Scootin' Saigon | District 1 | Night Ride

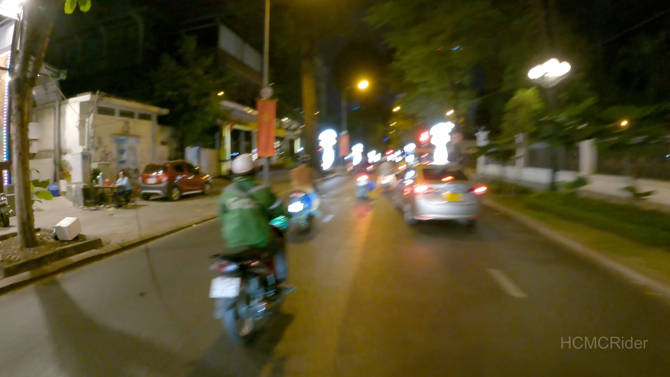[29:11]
I think that's going to be... Yes, I was right. Woo! Okay, so to my right, coming up soon, here's a guy selling street food.
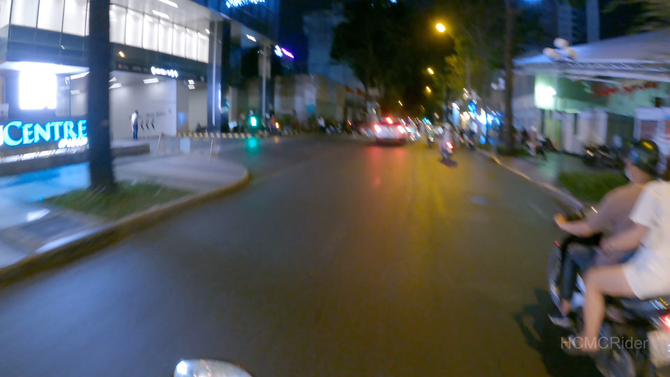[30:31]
I'm gonna turn left, and you are going to see something else. Cool lights here, though. I like the lighting.
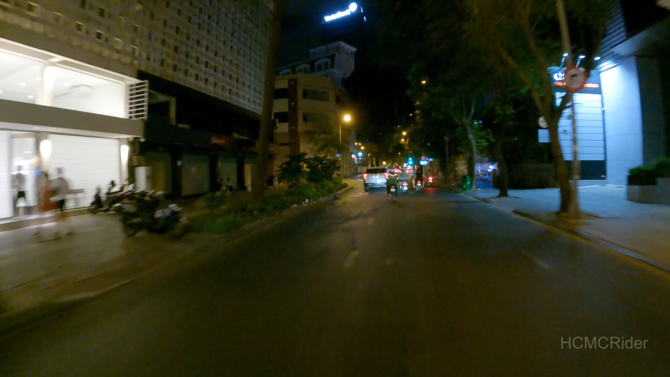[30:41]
That's another, this is another place called the Diamond Plaza, as you can see. It's another, not, I don't think, maybe. Yeah, it is the Diamond Plaza. So that is another really big mall here within Ho Chi Minh City. Within the Diamond Plaza, a leaf fell down, nearly hit me in the head. Within the Diamond Plaza, you'll have a lot of things, basically. Just like a normal mall, I would say. I'm gonna turn left here.
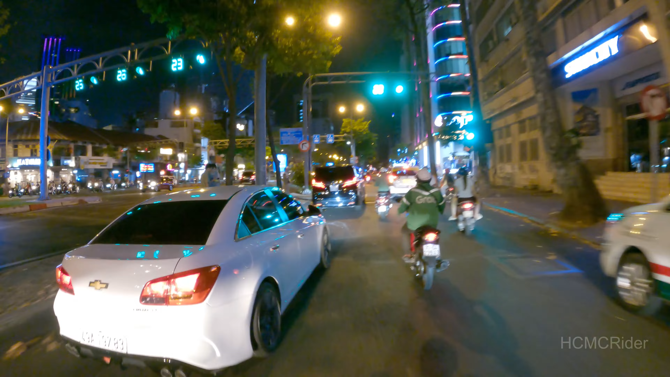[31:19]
We're gonna turn left. Oh, you can't really see it because it's dark. Oh, that sucks. I thought it would be lit up.
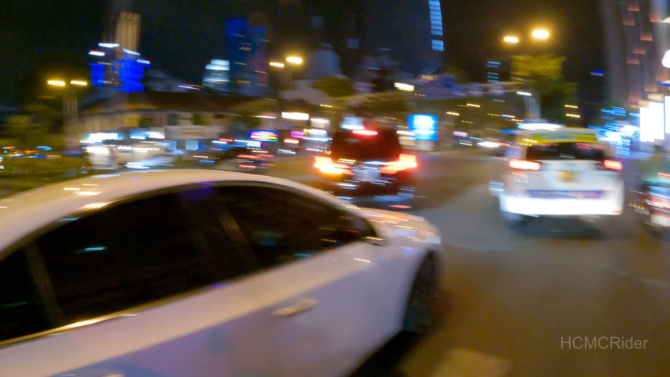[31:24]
But straight ahead of me, you would have seen the palace. Presidential Palace, I think is what it's called. I don't remember. But you would have seen the palace straight ahead. I thought it would be lit up, similar like the White House in America, but it's not, which is, that sucks. I thought it would be lit up. That's really, really lame.